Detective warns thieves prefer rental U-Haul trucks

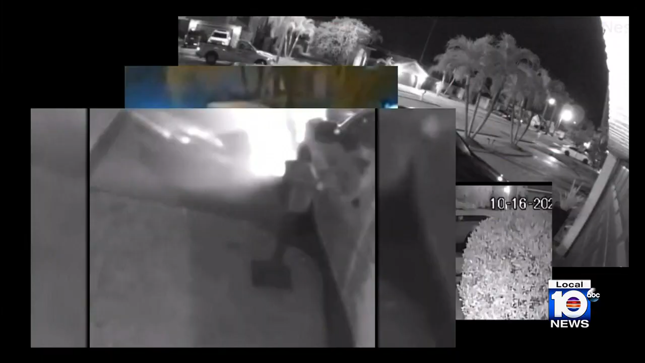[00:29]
In Western Broward, a major crime spree.
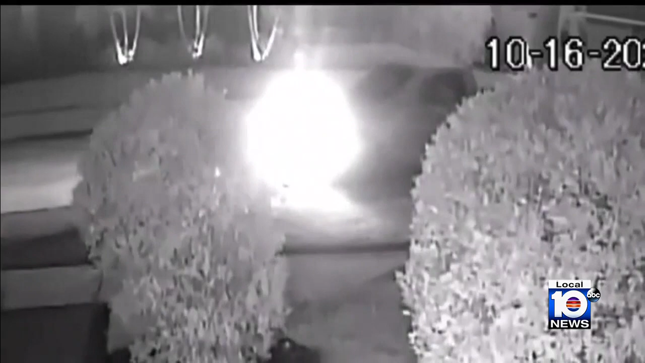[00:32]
A driver in a U-Haul going door-to-door, stealing a whole lot of mail. They don't care if you have a camera.